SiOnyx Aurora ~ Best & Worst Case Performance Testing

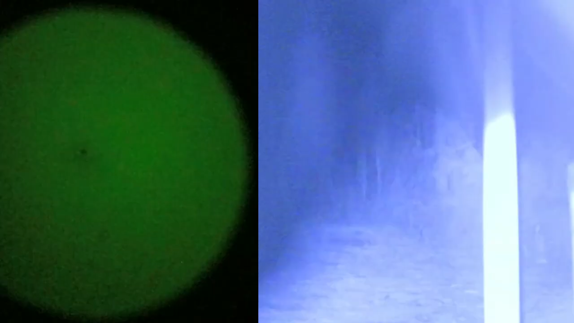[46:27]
Okay, so I've got a 940 illuminator on. And, it is on high right now, okay.
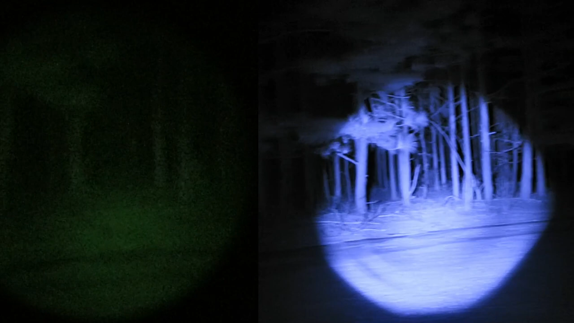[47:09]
we're not getting much usable light at all, as far as the Gen 1 goes.
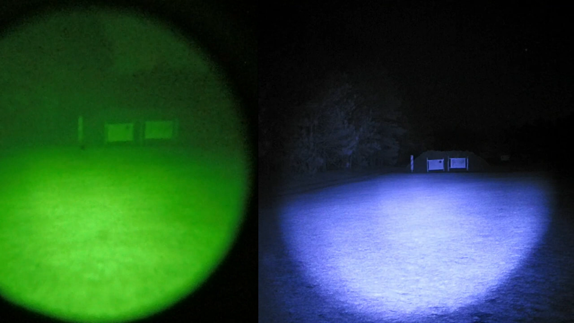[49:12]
Okay, so, uh, if you're going to use a Gen 1 device, just keep in mind the illuminators you're going to have to use are going to have to be 850s, and they're going to have to, uh, they're going to make you more visible to, to people and probably game animals, depending on, you know, the species and how it perceives light. So, that's the illuminator scenario.
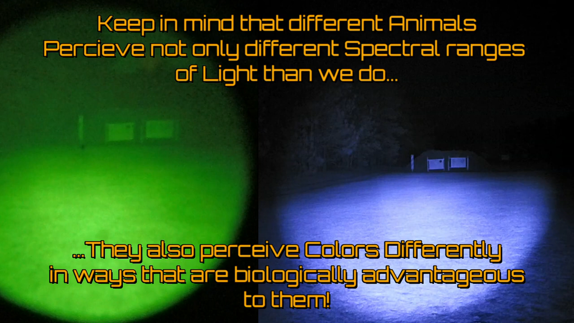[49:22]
I'm going to go ahead and turn this 940 back off. So, now we're running on the 850. Now, uh, we are getting a little bit of haze and fog kind of rolling in. Not a lot, but a little bit, so. Okay, so we're back to looking at about 40 yards into the woods.
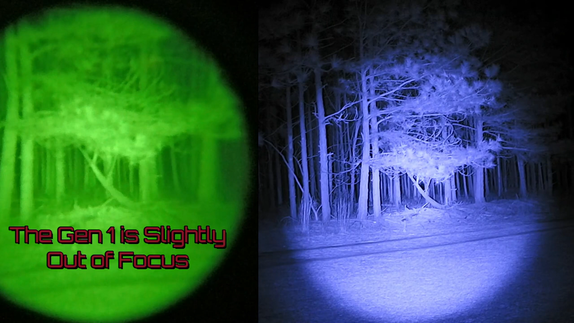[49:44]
Using our 850 illuminator. Great picture on everything, okay. Okay, uh, now what I want to do is I'm going to shut off the Psyonix. I'm going to leave the Gen 1 rolling. And I'm going to change some settings on this Psyonix. So we can push it. If I can get to where I got so much clutter around me, it's kind of hard for me to get around this thing. But what we're going to do is we're going to change the settings on the Psyonix.
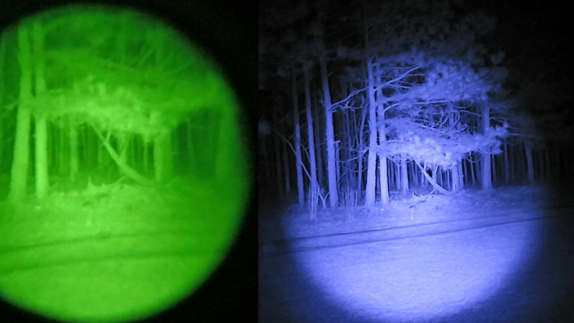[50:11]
And the first thing we're going to do is we're going to lower the frame rate to 15 frames a second. Using the Aurora at reduced frame rates and alternate night glow modes.
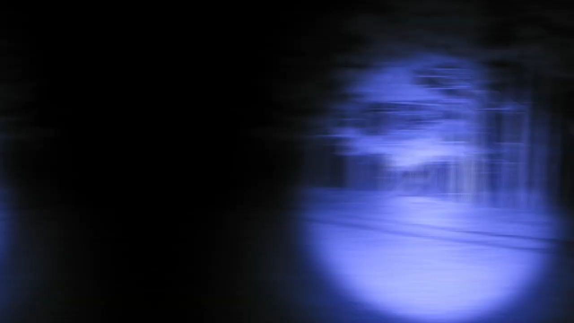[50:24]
Okay, now we're at 15 frames a second. At 720p and I just started recording. Now, obviously with this 850 illuminator on high, we had plenty of light for 30 frames a second.
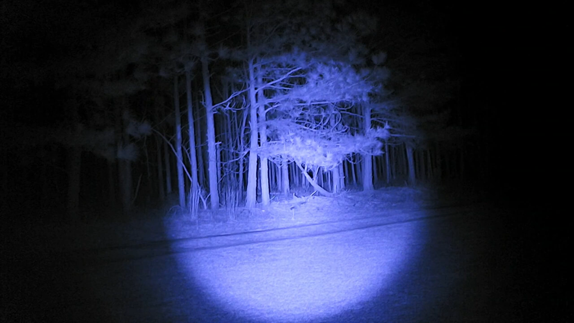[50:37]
And I wanted to start at 30 frames a second because that's a good resolution to,
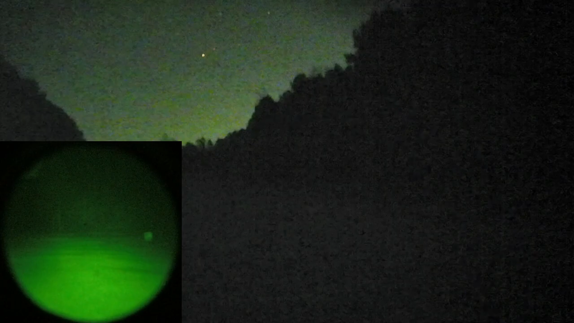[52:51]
And this is with our 850 on low. And between doing these two,
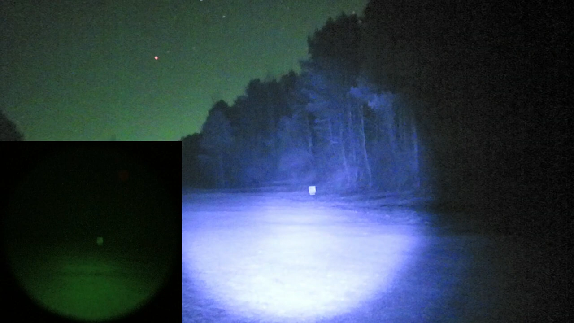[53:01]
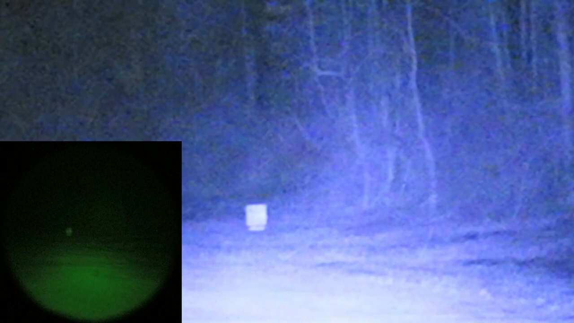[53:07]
850 on low, 7 1⁄2 frames a second, gain at one.
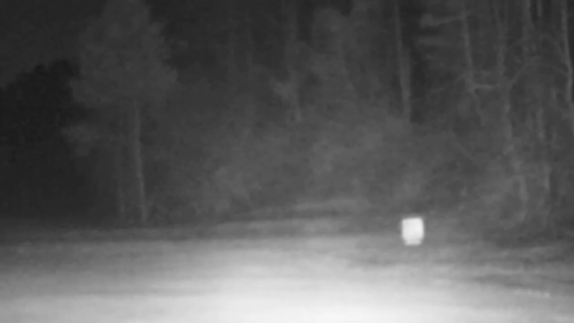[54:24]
I believe that's, actually, I'm looking at the wrong thing. Okay. So, there it is low. And, you know what, I forgot to turn the frame rate back up. But, there's low 7 1⁄2 frames a second
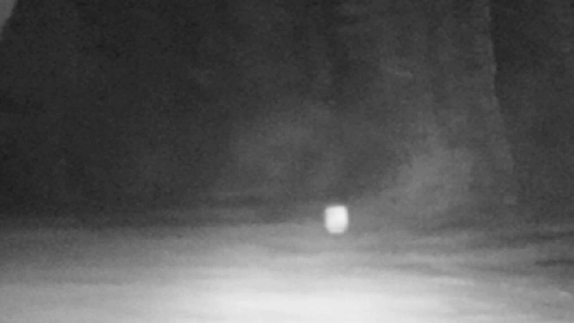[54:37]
grayscale. And, uh, zoomed all the way in. And, let me focus this. Okay, that's 100 yards. That's the best we're going to do.
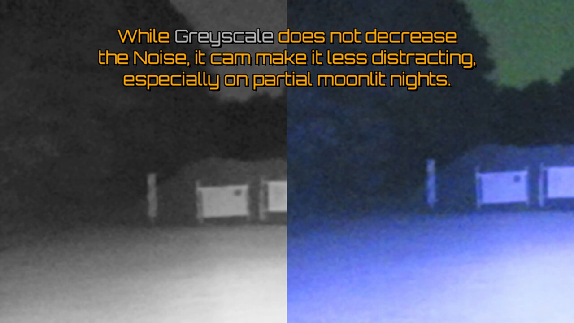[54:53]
And, uh, with our 850 on low. So, now I'm going to turn on this 940.
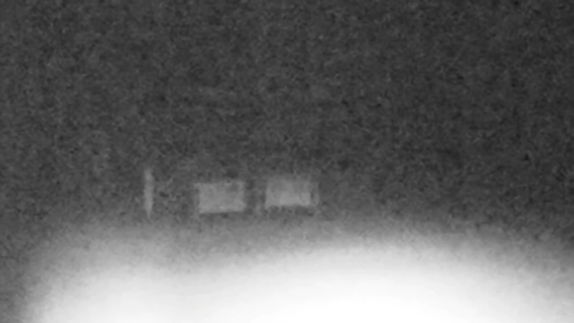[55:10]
And, I've got to go around, because I can't really tell how you've been using the Gen 1 as a reference.
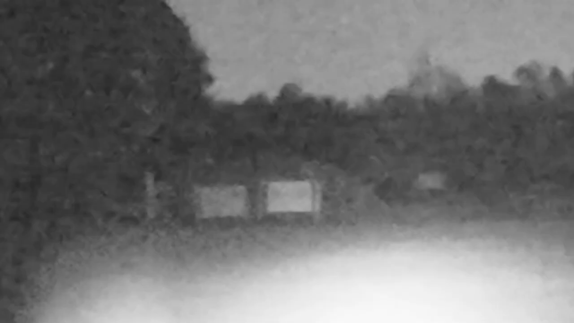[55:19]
Okay. So, there's a 940 on low. Which is the most invisible illuminator.
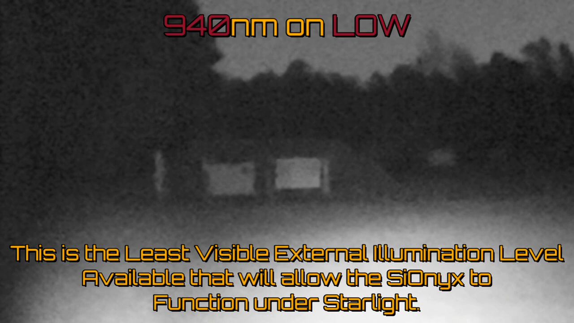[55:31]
And, with the scionics, let me see if I can, I'm going to find the thing and focus it here. There we go. Now we're focusing.
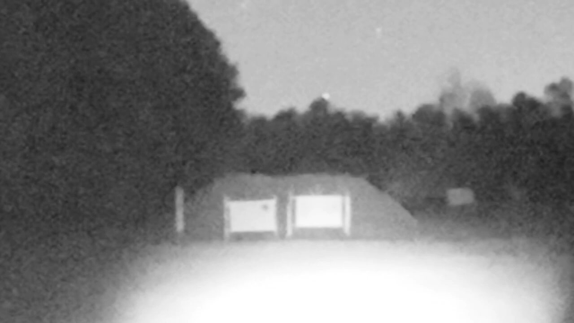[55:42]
Okay, so, uh, 7 1⁄2 frames a second. With our scionics, with a 940 illuminator, focused, and on low.
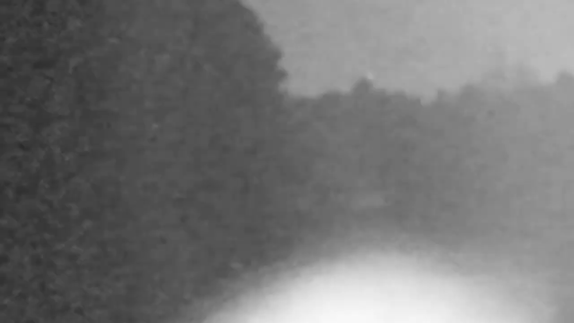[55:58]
Which is basically invisible.
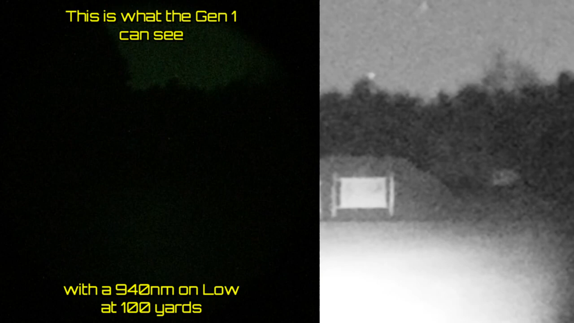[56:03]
And, uh, we're not, of course, the Gen 1's not usable. But, at our 7 1⁄2 frames a second, uh, monochrome scionics is.